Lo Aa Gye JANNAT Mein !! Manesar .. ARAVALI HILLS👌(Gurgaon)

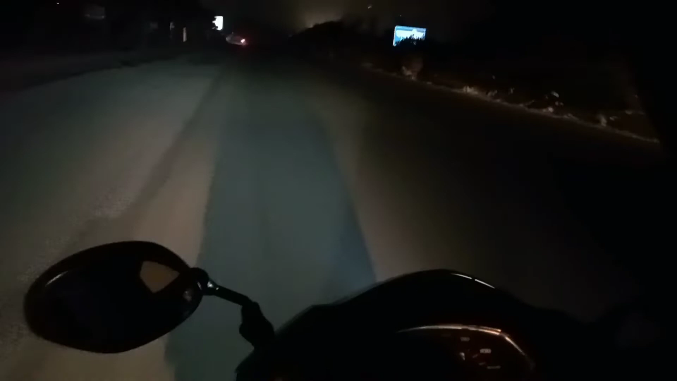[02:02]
भाई तेरी एक्टिवा की लाइट कैसी है, दूर का तो दिखाई नहीं रही कुछ है।
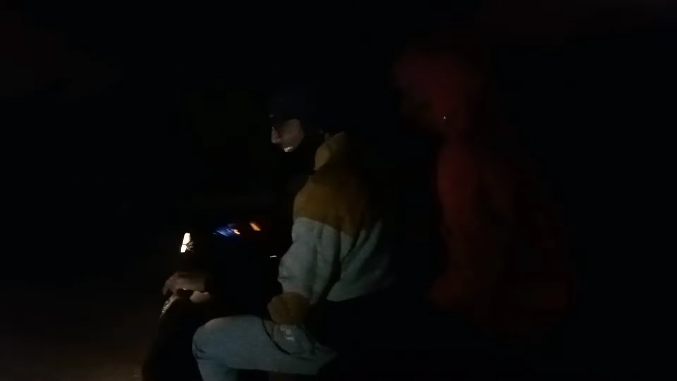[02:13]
भाई जाना कितने, अबे जाना कहाँ है? ये भाई गुड़गांव की सिटी देखो, क्या मस्त हो रखी है, DRF की बिल्डिंग, सोसाइटी वगैरह सारी चीज बढ़िया हो रखी है।
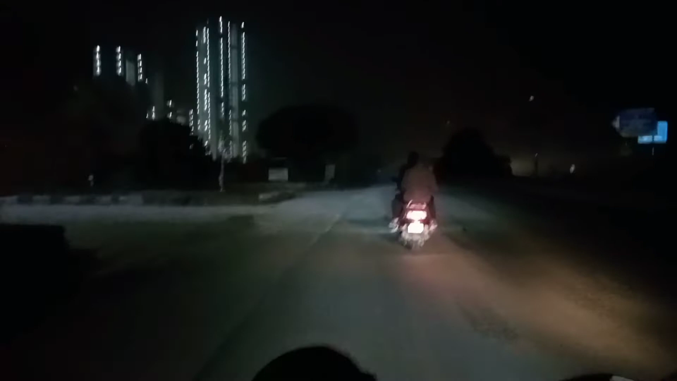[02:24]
सबसे पहले तो भाई रोड एंजॉय करो, क्या मस्त रोड बना रखा है,
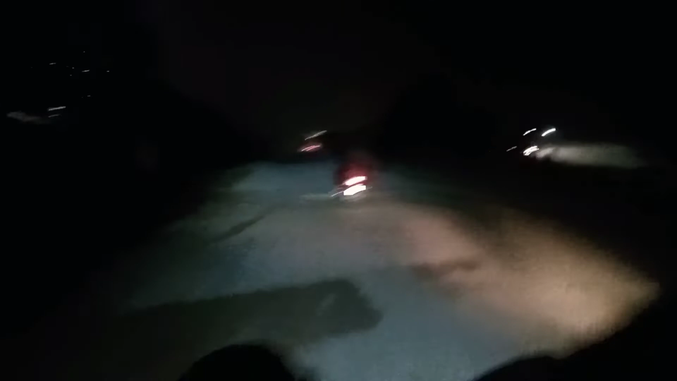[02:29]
कोहरा हो रखा है, ठंड हो रही है कभी तगड़ी, 6 बज रहे इस टाइम पे।
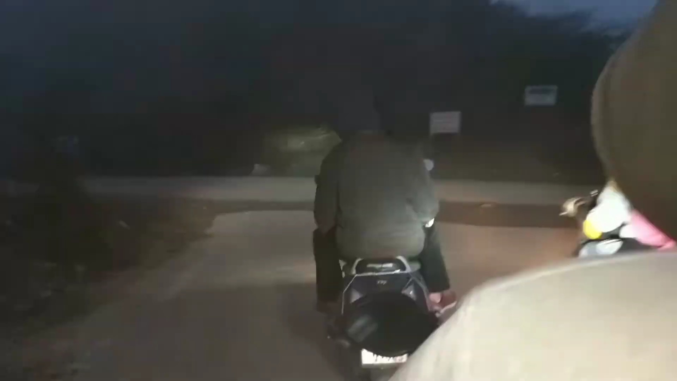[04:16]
लेफ्ट में आपको रास्ता दिख रहा होगा,